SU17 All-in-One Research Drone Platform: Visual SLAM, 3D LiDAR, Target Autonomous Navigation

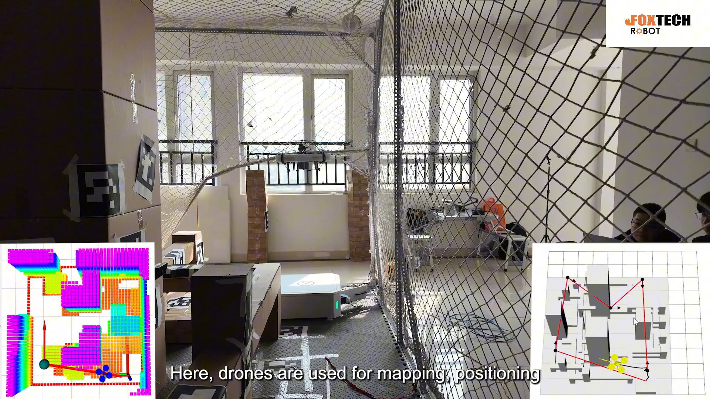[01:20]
Here drones are used for mapping, positioning and obstacle avoidance using 3 dimensional LiDAR.
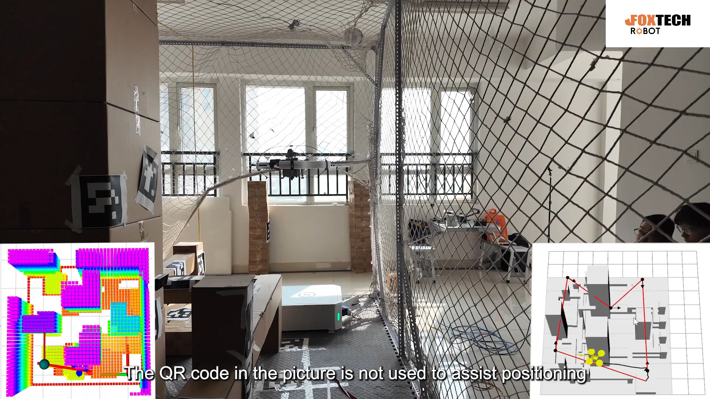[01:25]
The QR code in the picture is not used to assist positioning.
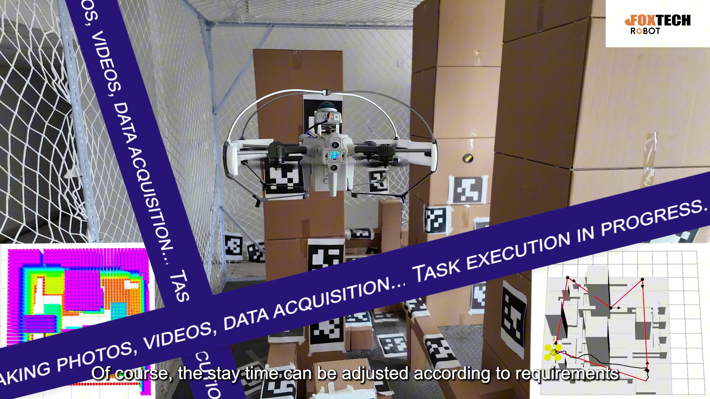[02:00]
Of course the stay time can be adjusted according to requirements.
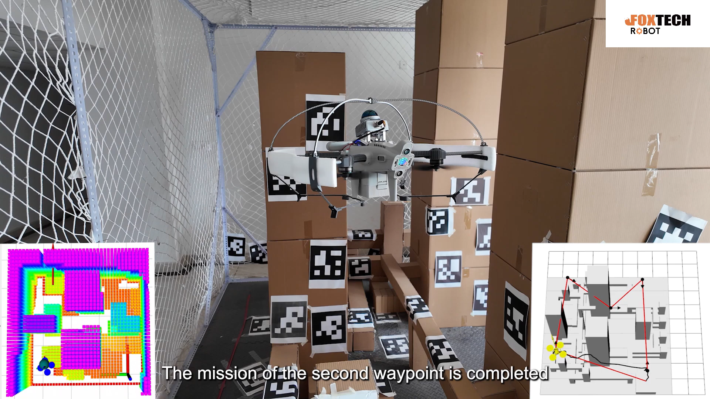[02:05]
The mission of the second waypoint is completed. The drone FLI is towards the third waypoint.
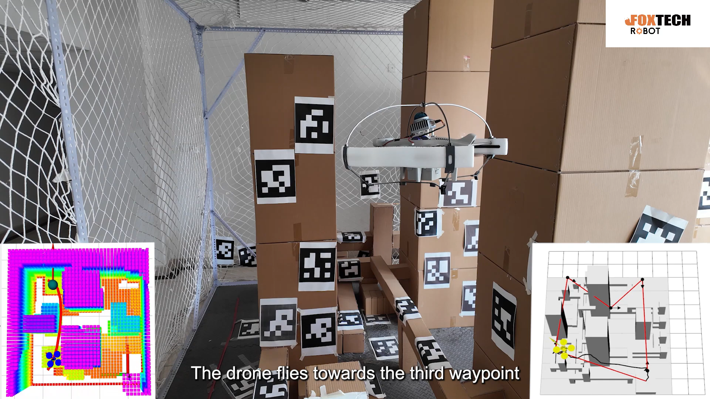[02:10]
You can see it on the map in the lower left corner. The red path is the path automatically planned by the drone. You can see in the twin map at the lower right corner.
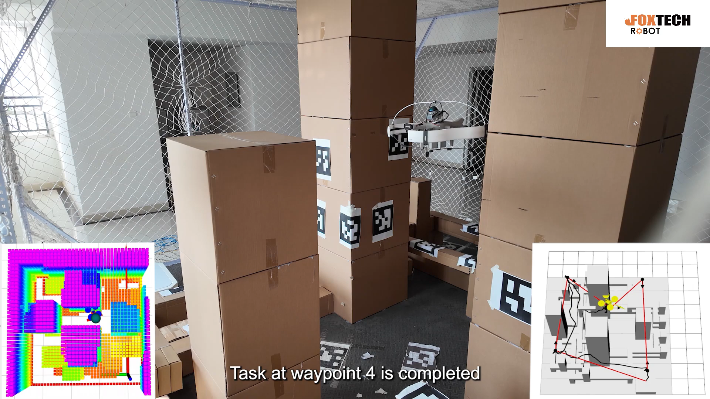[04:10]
Task at waypoint 4 is completed. Start automatic route planning. You can see it in the grid map at the lower left corner.
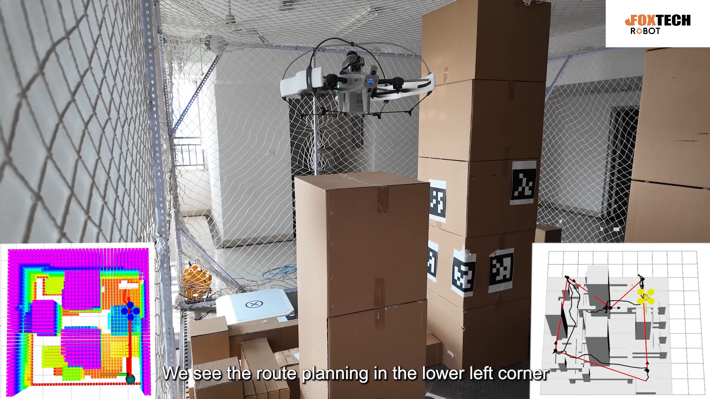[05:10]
We see the route planning in the lower left corner, encountered
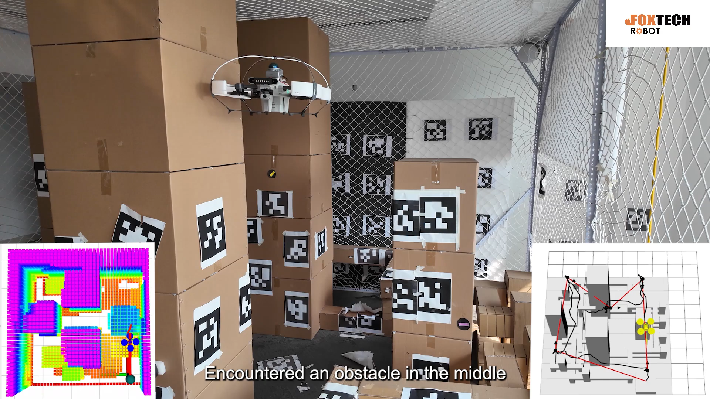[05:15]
an obstacle in the middle and performed obstacle avoidance, gradually arrive at the takeoff position.
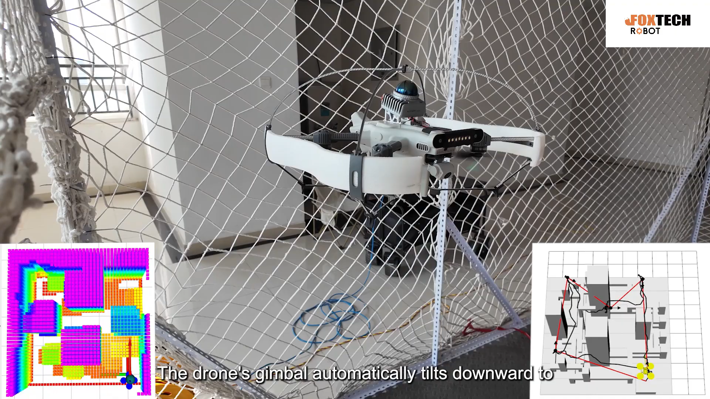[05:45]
At this time, the drone's gimbal automatically tilts downward to enter the visual guided landing mode.
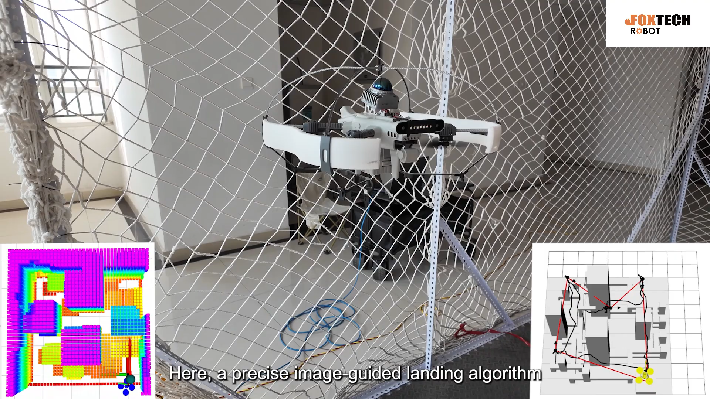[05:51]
Here, a precise image guided landing algorithm is used for visual guided landing alignment.